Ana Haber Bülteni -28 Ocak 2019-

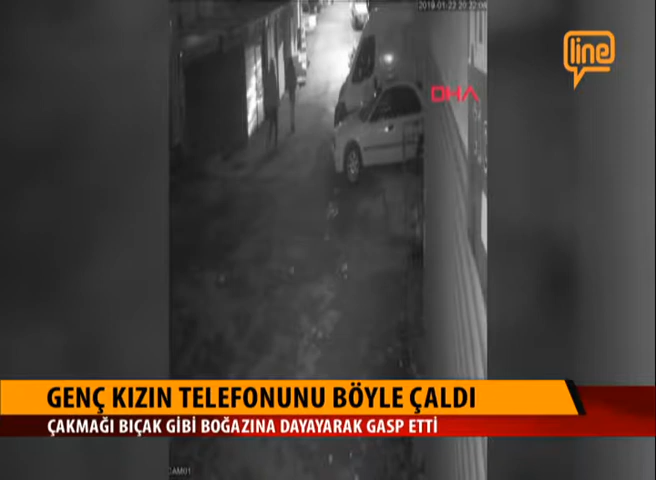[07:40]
Genç kızı önce takip etti, ardından çakmağı bıçak gibi boğazına dayayarak telefonunu gasp etti. Yere düşen genç kız uzun süre dirense de o anda ölüm tehdidi aldığı için daha fazla bağramadı. Zanlı ise hızla kayıplara karıştı. Ankara'nın Altındağ ilçesindeki evine doğru yürürken yaşadıkları karşısında büyük şok geçiren 20 yaşındaki Reynay'e, zanlının kaçmasıyla bağırarak çevredekilerden yardım istedi. Gözyaşlarına boğulan genç kızın yardım çığlıklarını duyan çevredekiler hemen koştu.
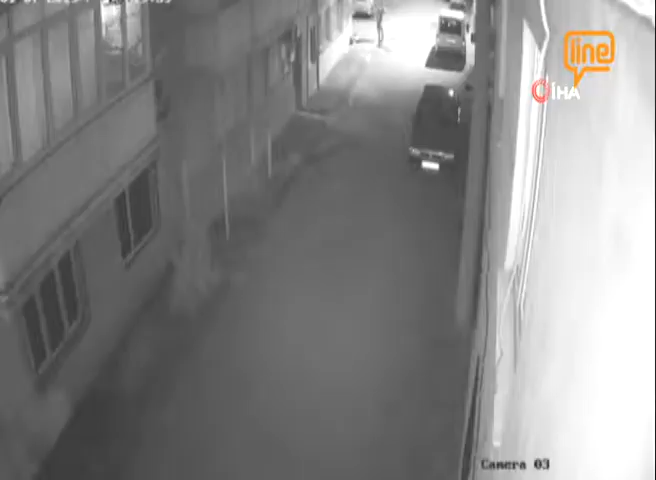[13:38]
Gece saatlerinde geldi kıyafetiyle yüzünü gizlemeye çalışarak elindeki taşları pencereye fırlattı.
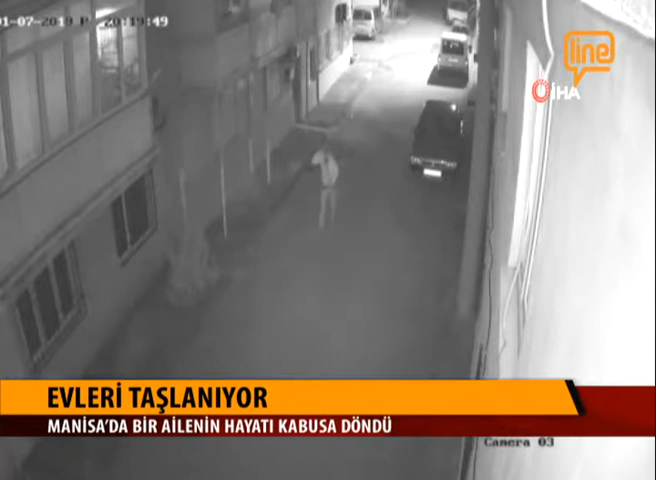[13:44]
Manisa'nın Yunus Emre ilçesinde yaşayan Altındağ ailesi bu saldırıyı ilk kez yaşamıyor. Sabaha karşı büm diye bir ses çıktı ama biz zannettik ki bomba patladı.